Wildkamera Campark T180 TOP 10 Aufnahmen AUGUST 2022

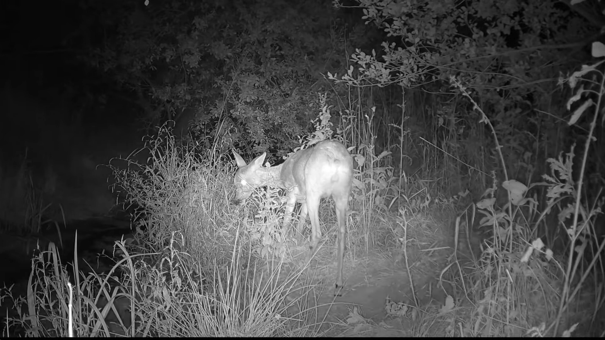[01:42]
Dieses Tier war schon sprungfertig und wollte gerade losbringen, als es etwas gehört hat. Man sieht deutlich, wie es sich vorbereitet für den Sprung und dann doch etwas
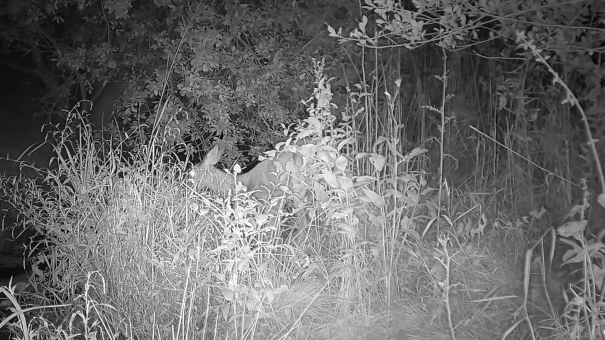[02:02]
vernimmt und vergrämt wird. Hier die zwei jungen Rehe mögen die Stelle anscheinend auch. Auch sie hören was und das erste flüchtet. Hier noch ein sehr schönes Bild von einem jungen Bock, der schon eine Stange verloren hat.
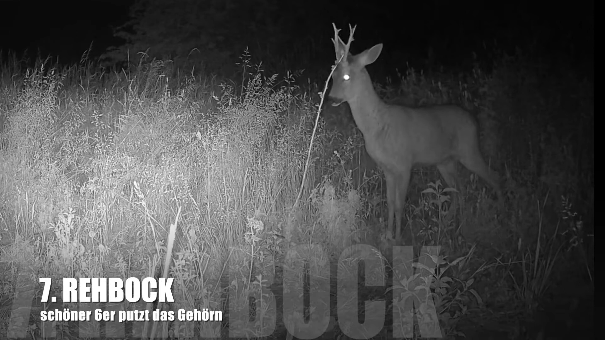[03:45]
An die gleiche Stelle kommt nachts ein junger Rehbuck, der sich hier dem Bast vom Horn fegt. Und schrecklich für mich anzusehen, dass unsere Setzlinge, die wir mit viel Liebe gesetzt haben, hier von ihm kaputt gefegt werden. Das ist das Gesetz der Natur. Das Stärkere wird sich durchsetzen. Wir werden gespannt sein. Es gibt einen sehr schönen Bock hier. Er ist schon sehr kräftig. Tolle Halsmuskulatur. Wenn er Glück hat, schafft er es in den nächsten Sommer hinein.
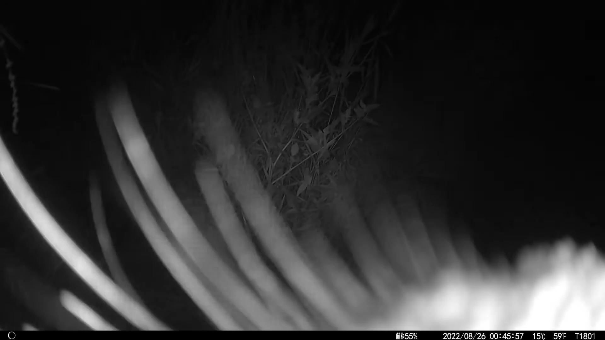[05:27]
Ich werde zukünftig ein Auge darauf haben und die Kamera etwas anders einstellen.
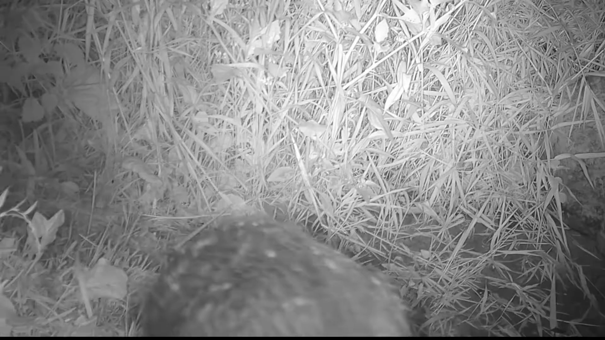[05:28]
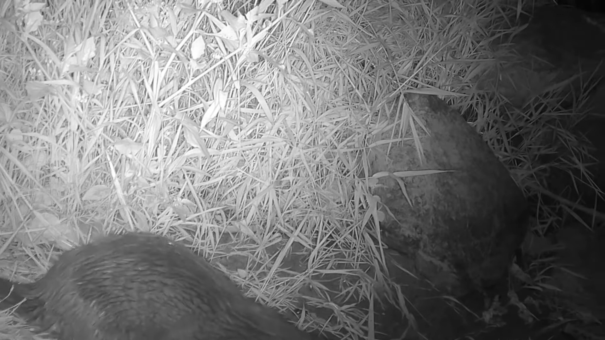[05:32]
Denn ich bin eigentlich auf der Suche nach ihm hier, der Biber. Auch er sollte hier nicht vorkommen.
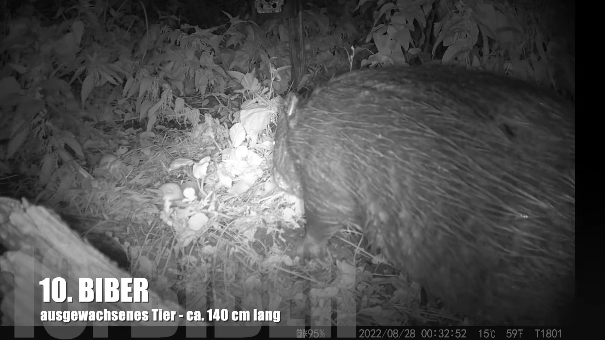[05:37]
Aber er ist anscheinend nur eins von einigen Tieren, die wir hier haben.
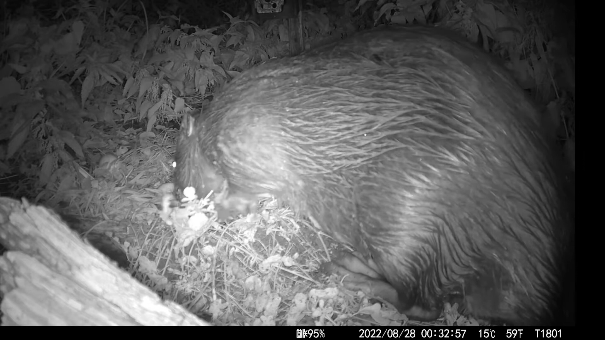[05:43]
Und dieser Brummer ist tatsächlich ausgewachsen. Und das Nachmessen der Location dort ergab, dass das Tier ungefähr 1,40 Meter lang ist. Ja, das war es schon wieder bei uns. Und mit den schönsten 10 Bildern auf der Kampag T180 im August 2022.